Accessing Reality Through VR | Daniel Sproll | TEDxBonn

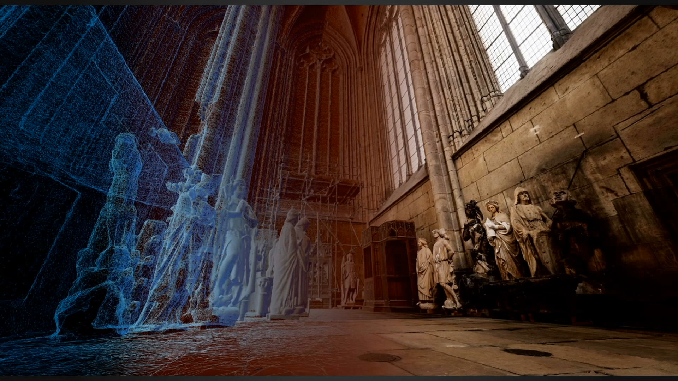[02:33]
And this way, we end up with a really photorealistic model of the environment.
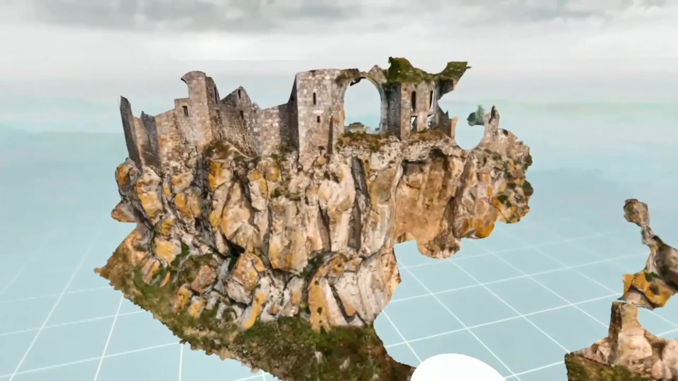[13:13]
It leaves you with this very special spatial representation of the entire place that you will really come to cherish in the course of putting that all together.